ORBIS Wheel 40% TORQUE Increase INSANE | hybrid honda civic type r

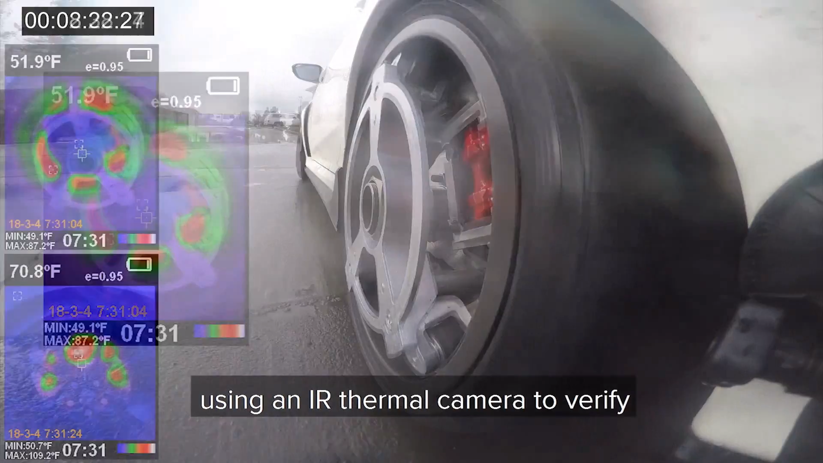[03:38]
The completed hybrid vehicle was road tested in city and highway conditions using an infrared thermal camera to verify the decrease in brake temperatures.